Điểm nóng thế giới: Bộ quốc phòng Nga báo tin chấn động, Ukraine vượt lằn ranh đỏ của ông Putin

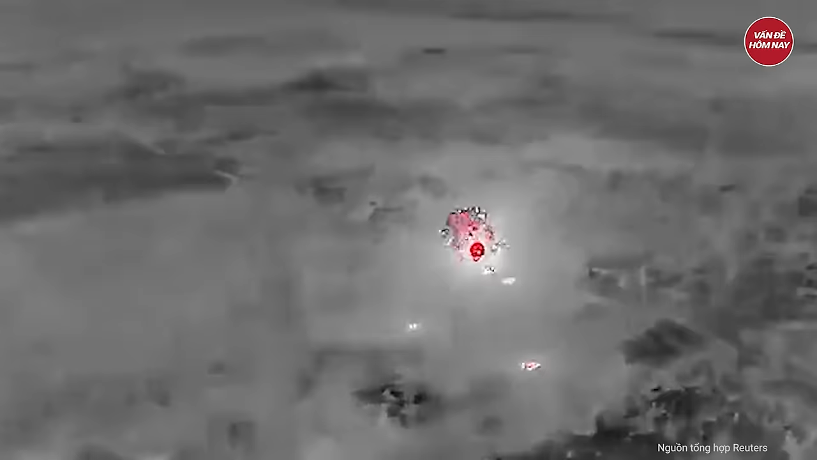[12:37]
đã phóng tổng cộng hơn 8.000 tên lửa và khoảng 4.630 máy